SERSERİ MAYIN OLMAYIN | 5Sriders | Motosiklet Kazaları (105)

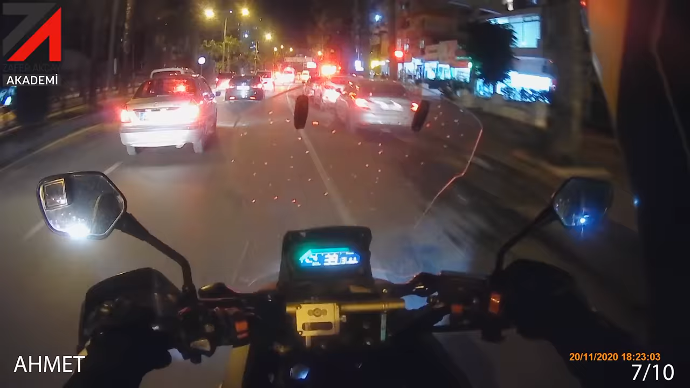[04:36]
Ahmet'e konuk olduk. Gece vakti Ahmet sürüyor. Yine motosikletin küçüklüğünden faydalanıp sağ tarafa giriyor.
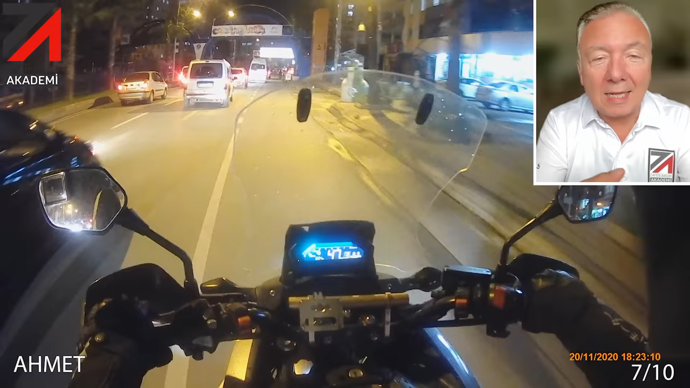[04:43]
Bir şerit galiba ama bozuk orası da sağdan gidiyor. Evet şerit döner mi?